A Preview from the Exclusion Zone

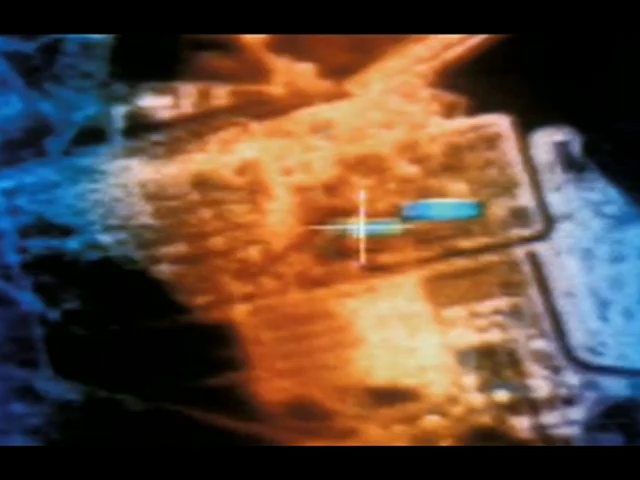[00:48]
but analysts say these red areas indicate the fire and smoke.